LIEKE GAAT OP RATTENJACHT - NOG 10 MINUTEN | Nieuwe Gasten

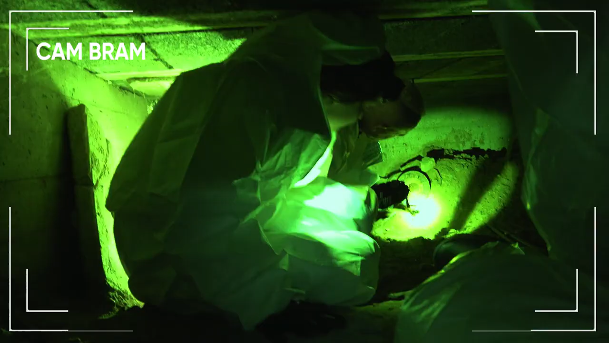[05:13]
Hier zie je eigenlijk die grote hopen liggen zand. Ja. En je ziet hier de uitgraaf gangen van ratten. Die beesten nestelen hier overal onder.
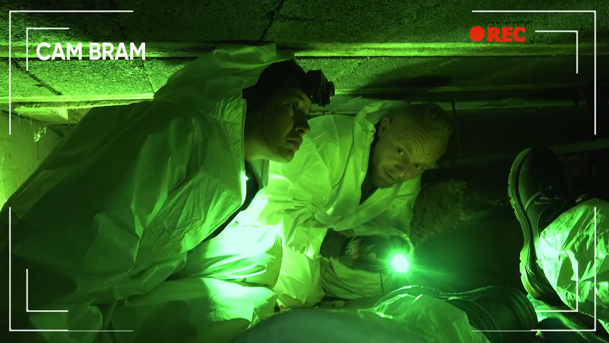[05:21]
Die pak je de kist maar even. Wat zit hier in?
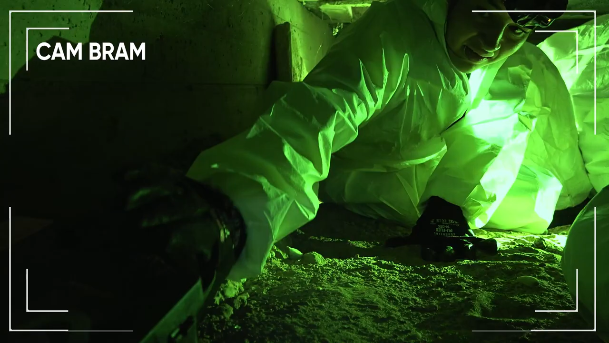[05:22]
Daar zitten eigenlijk ratten voor zit. Oh.
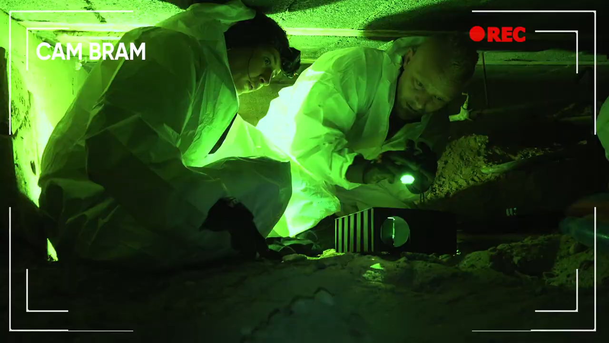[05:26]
Zoals je ziet wordt er ook goed van gegeten. Alleen, het is al aanzienlijk minder dan de afgelopen weken. Dus we zijn wel in de goede richting.